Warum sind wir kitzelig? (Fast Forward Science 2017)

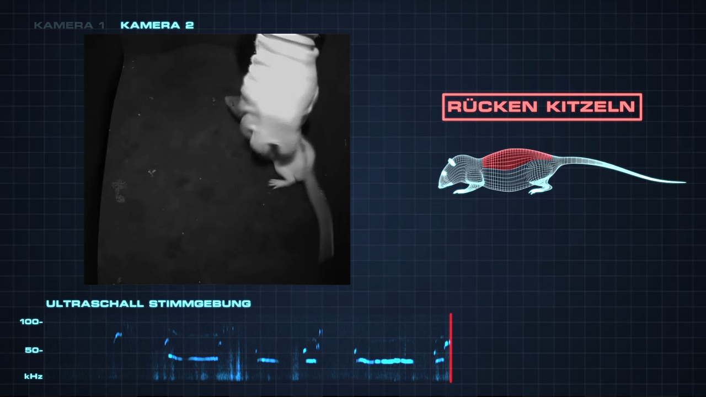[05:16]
Und siehe da, die Ratte ruft viel, während sie am Rücken gekitzelt wird. Noch mehr Töne macht sie, wenn sie am Bauch gekitzelt wird.
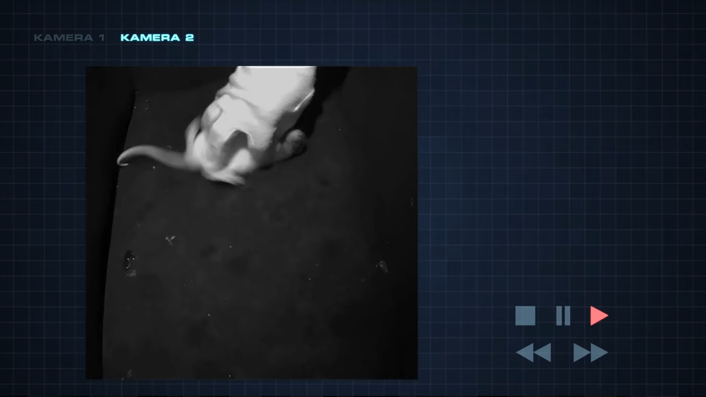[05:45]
dass sogar ein seltenes Verhalten beobachtet wurde.
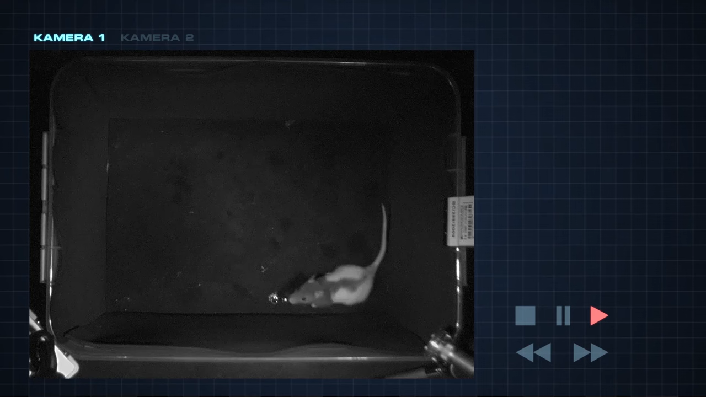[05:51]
Hast du es gesehen? Wir schauen nochmal in Zeitlupe. Das ist ein Freudensprung.
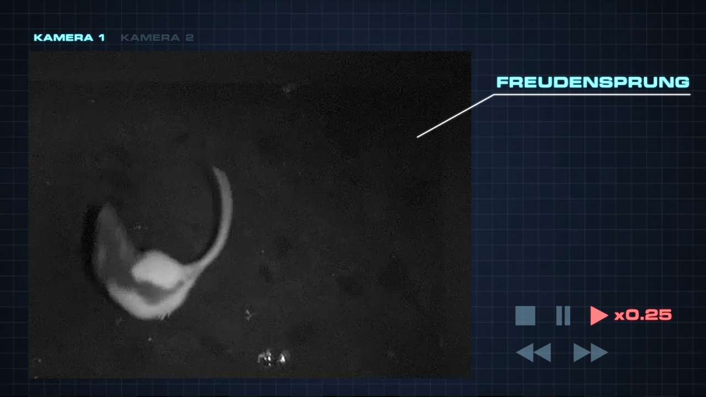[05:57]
Die Ratte hüpft nun mit zwei Beinen gleichzeitig. Wie ein Hase.